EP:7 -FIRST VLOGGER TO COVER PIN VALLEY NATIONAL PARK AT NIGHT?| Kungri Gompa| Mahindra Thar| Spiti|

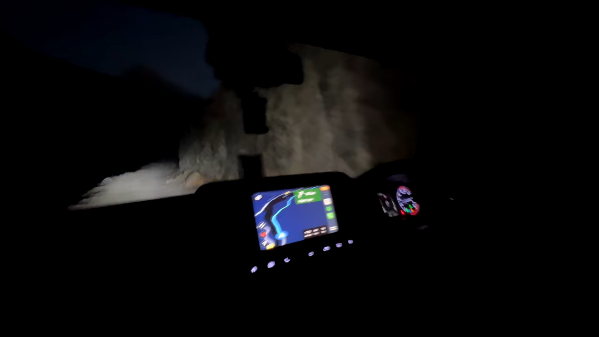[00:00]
जी भाई कुंगरी गोम्पा के लिए लेफ्ट मुड़े थे, पिन वाली नेशनल पार्क का रोड है ये। अभी हम जा रहे हैं टूवर्ड्स पिन वाली नेशनल पार्क। और भाई यहाँ पे अभी वाइल्ड लाइफ बहुत दिखती है,
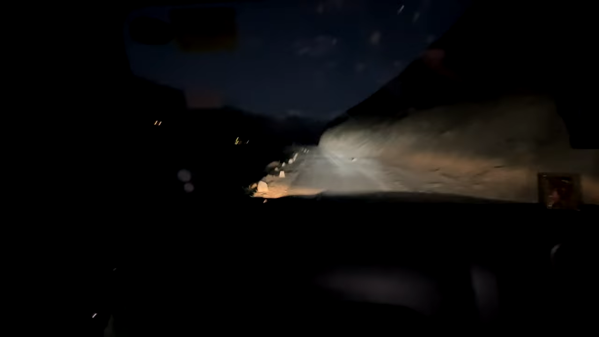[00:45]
रुक जाए लाइट बंद करता हूं ना, हाई बीम कर दे तो भाई इसमें तो पूरा ना आ रहा। पर चलो ठीक है, देखते हैं भाई आगे। कुंगरी गोम्पा की तरफ ही चल रहे हैं, रास्ता बिल्कुल ऐसा है अजीब सा।
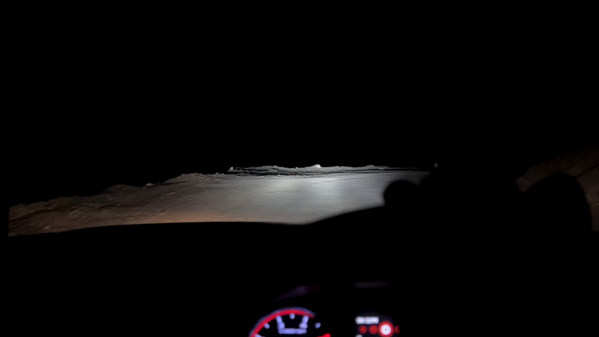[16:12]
तब तक तो पहुंचते हैं आगे। वो देखो भाई बागी।
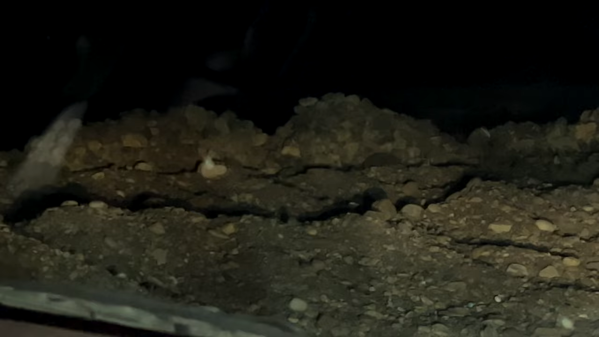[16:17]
अरे यार फिर रह गई भाई एक लोमड़ी, जस्ट हमें क्रॉस करती है फॉक्स, हम सोच लेंगे शॉट, बट हमारी किस्मत ही खराब है, एक बार भी कुछ आ ही ना रहा हाथ में, दिख ही ना रहा है कुछ,